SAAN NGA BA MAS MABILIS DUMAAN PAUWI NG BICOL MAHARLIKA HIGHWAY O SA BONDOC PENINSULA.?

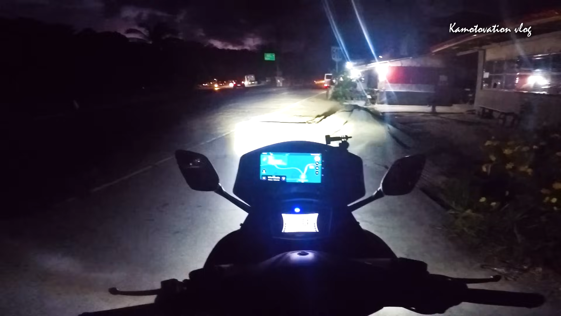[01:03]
Panibagong vlog, panibagong video yung gagawin ko ngayong araw na to. So, mapapansin nyo, medyo madilim pa dahil 4:52 ng umaga pa lang. So, nandito tayo ngayon sa may Pagbilao Quezon, sa pinaka-starting point natin, sa may Malikboy. Bali, dito rin ako nag-start nung nag-vlog ako papunta dyan sa may Bundok Peninsula. Ito, sa pakanan natin yan na yung Pabundok Peninsula. So ngayon, nandito naman tayo sa may Maharlika Highway. Dadaan tayo ng Old Zigzag Road para i-compare kung
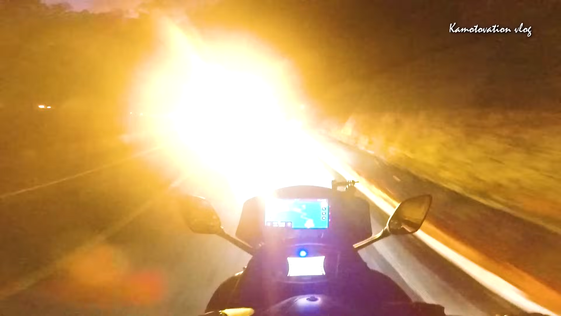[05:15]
masilayan yung All Zigzag Road. Ayan.
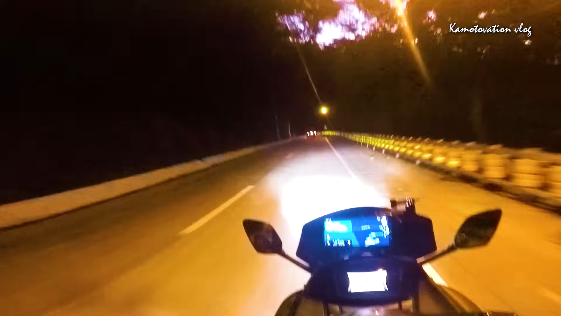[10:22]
Ay, ito may ongoing mga motivation, no, na tinatayo. Yung mga poste na bago. Solar siguro yan, wala. Mga solar, na street light. Hindi pa siya gumagana. Ongoing pa lang. Okay. Dito masarap dumaan. Alam mo kasi yung pakiramdam na ano, yung talagang